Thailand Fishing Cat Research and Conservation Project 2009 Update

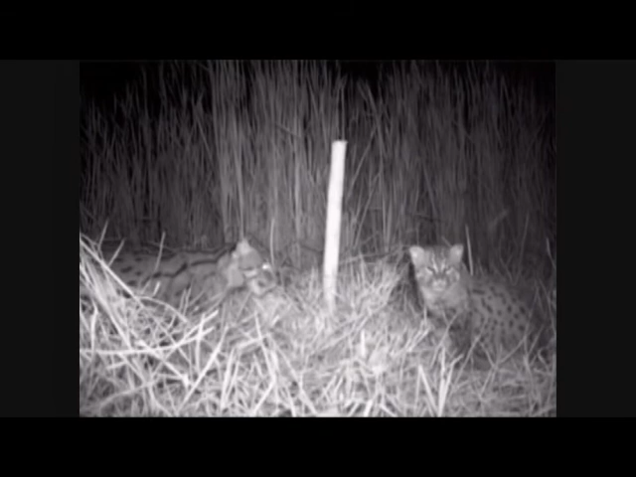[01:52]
but this time at apparently higher densities and with clear signs of breeding. The 2006 Tallinnoy record and the recent Kausamroyat records represent the most recent photographic records of fishing cats in the region.
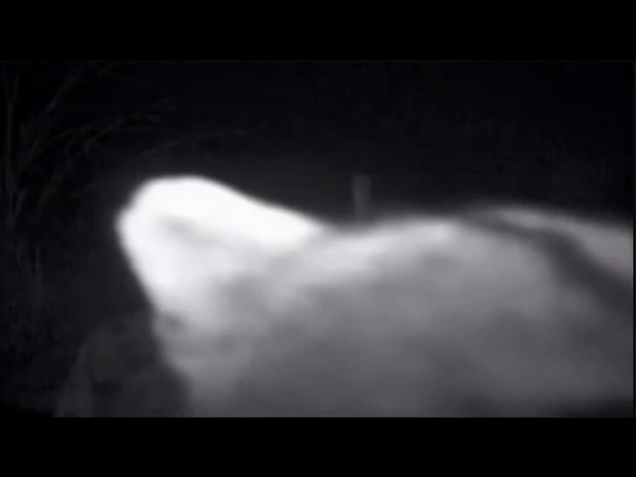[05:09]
Our video radio cameras have given us a window into demographic and behavioral details that we surely would not otherwise have had access to.
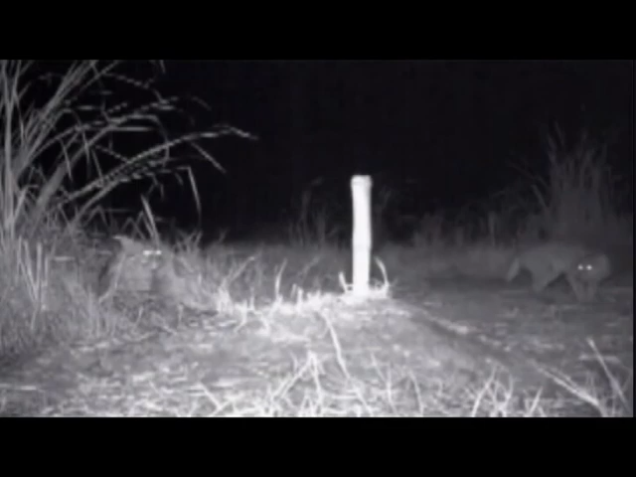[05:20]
In January of 2009, I decided that the site met and actually exceeded our project's requirements for a capture program.